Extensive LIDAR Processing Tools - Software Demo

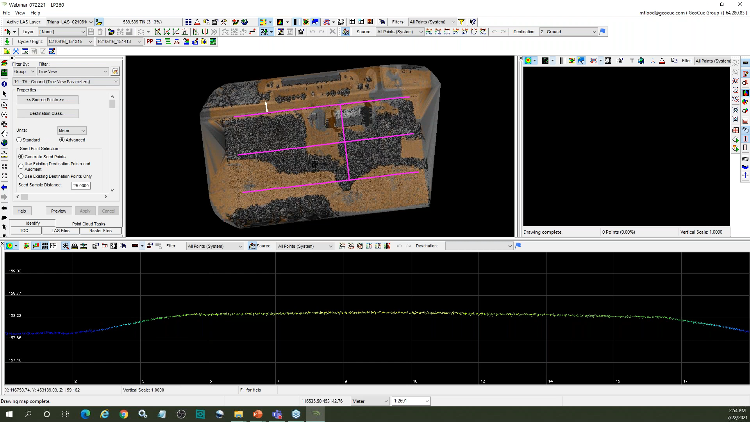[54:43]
But we do have tools that will let you smooth the data and you can of course smooth the noisier data as well. So I have a ground surface now. And so obviously I can filter this down to just show my ground.
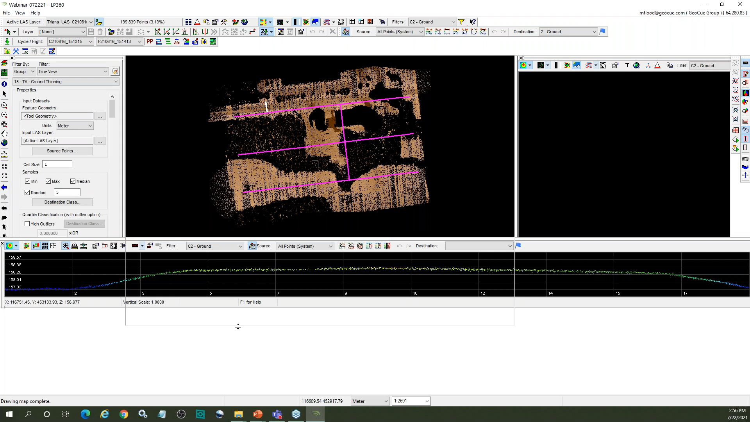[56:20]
The one that I'm going to use is some statistical thinning. So what I'm going to do is I'm going to again run a point cloud task to thin this surface. Just make my profile a little bit smaller. And again, don't worry too much about all the different options. Mainly what I'm doing is some statistical sampling. I'm doing this on a one meter cell size. And for each one meter cell, I'm keeping the minimum elevation, maximum elevation, medium, and five additional random points. So I'm keeping eight points per square meter. That's not a random number I just picked. Again, if you are a LIDAR person and you've worked with USGS data, you understand that there are quality levels from the airborne LIDAR industry.
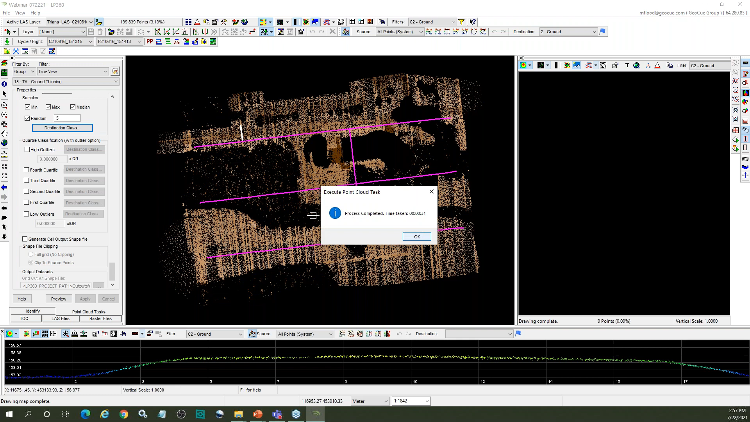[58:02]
is that this is still LIDAR data in the sense that it is still randomly distributed. That is, you know, within each of those one meter cells, I may only have eight points, but they're randomly distributed because it was randomly sampled. And I can just switch this over to to show just those points.